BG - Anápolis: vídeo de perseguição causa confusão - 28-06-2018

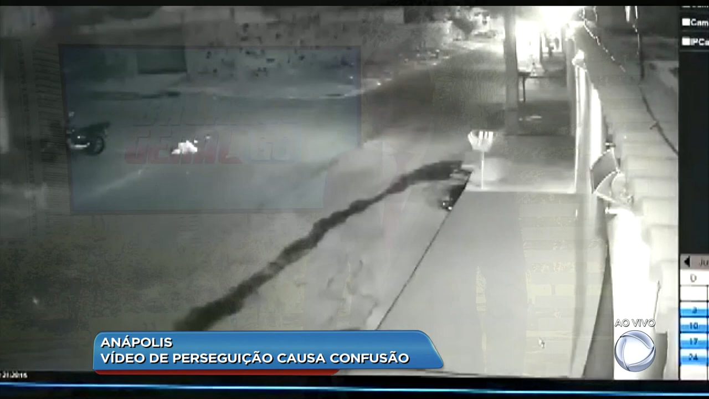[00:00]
As imagens mostram correria e tensão entre várias pessoas no meio da rua. É noite, um carro parece estar perseguindo ou fugindo de alguém. Tiros são disparados. Não dá para saber se os indivíduos são vítimas ou criminosos. Mas a impressão que dá é de que existe uma guerra urbana na região.